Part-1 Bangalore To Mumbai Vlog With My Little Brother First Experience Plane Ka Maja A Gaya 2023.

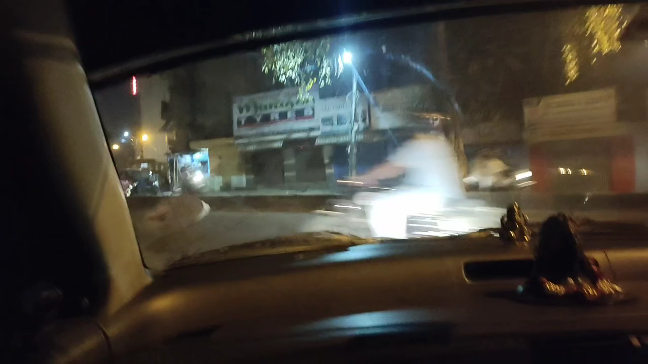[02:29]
और वो फ्लाइट है कल की, अभी जा रहे हैं एयरपोर्ट।
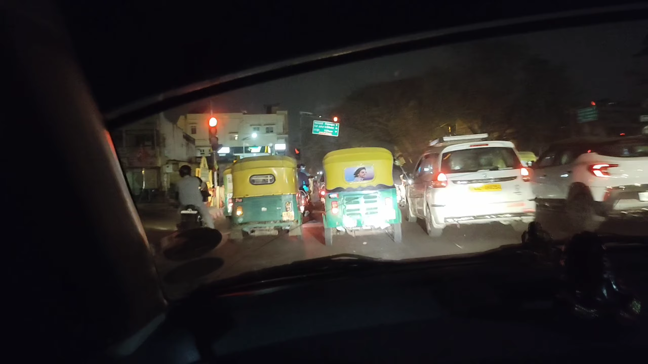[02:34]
जैसा भी होगा आप लोग को दिखाया जाएगा और यहाँ पर ट्रैफिक तो हमेशा लगी रहती है।
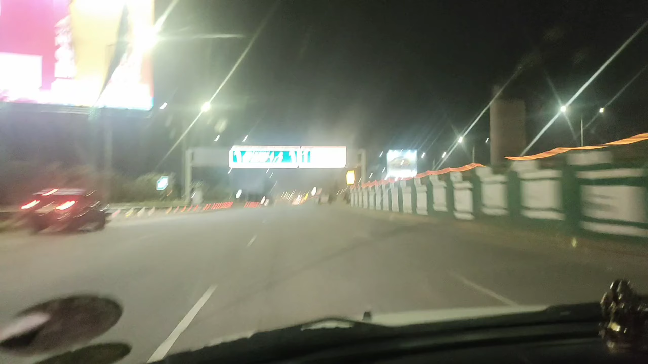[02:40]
सो फाइनली गाइस, एयरपोर्ट पहुँचने वाले हैं और अपन को जाना है टर्मिनल 1। तो चलिए दिखाते हैं जैसा व्यू रहता है।
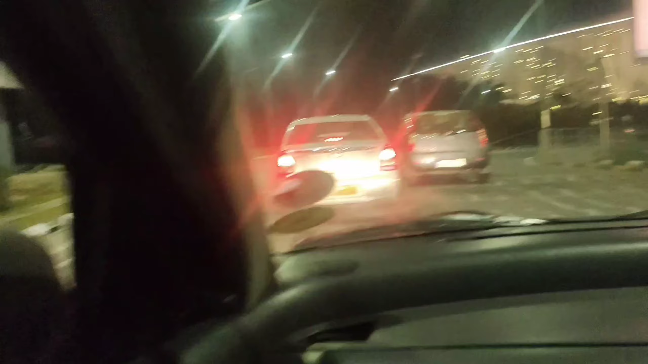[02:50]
सो गाइस, आ चुके हैं बेंगलोर एयरपोर्ट टर्मिनल 1।
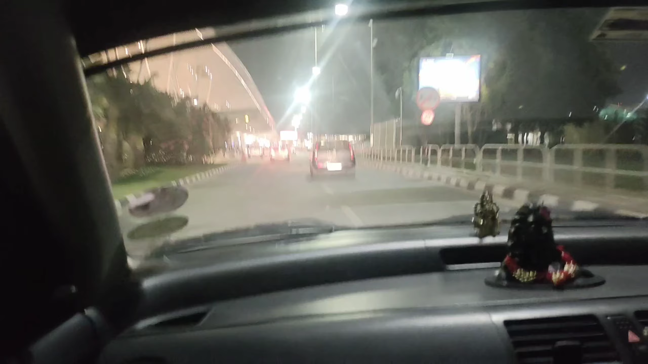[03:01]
अभी आपको अंदर से दिखाते हैं, बाहर से भी दिखाते हैं जैसा